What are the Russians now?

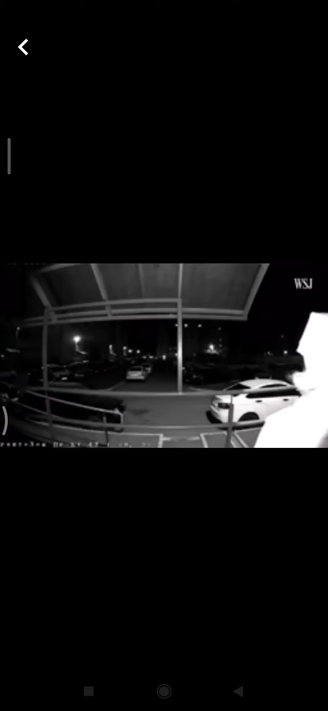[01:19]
the sound of the explosion was recorded by security cameras nearby.